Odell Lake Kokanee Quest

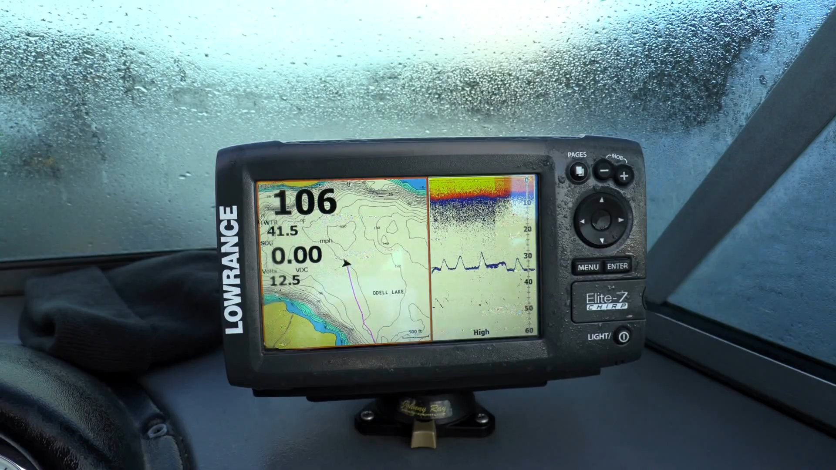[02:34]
It seemed like we were looking, going over schools and jigging right in them, but they weren't biting. We're marking some under us at 20, 15 to 20.